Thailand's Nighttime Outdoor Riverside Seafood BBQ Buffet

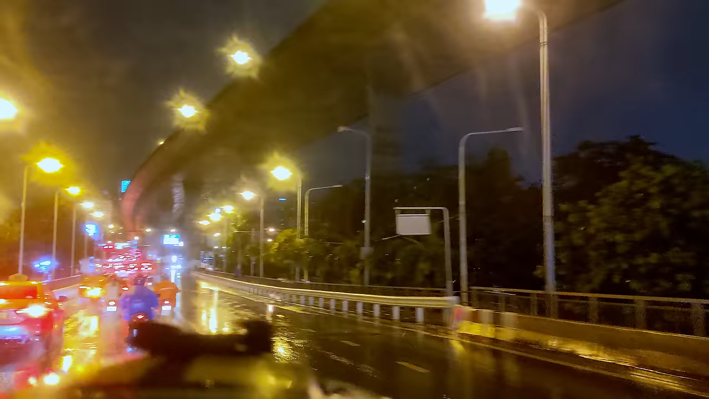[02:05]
and a heavy downpour of rain with water drops that are piercing your face like bullets.